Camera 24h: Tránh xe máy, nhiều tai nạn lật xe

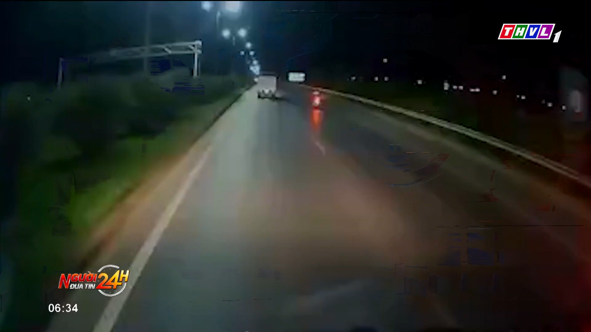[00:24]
Sự việc xảy ra tại Bắc Ninh. Trong clip, chiếc xe tải bẻ lái sang trái để tránh xe máy trước mặt. Ngay sau đó, tài xế lại bẻ lái sang phải, va chạm với chiếc xe máy khiến người điều khiển ngã văng vào giải phân cách. Vụ va chạm khiến tài xế xe ô tô phía sau bị bất ngờ nhưng kịp thời tránh né.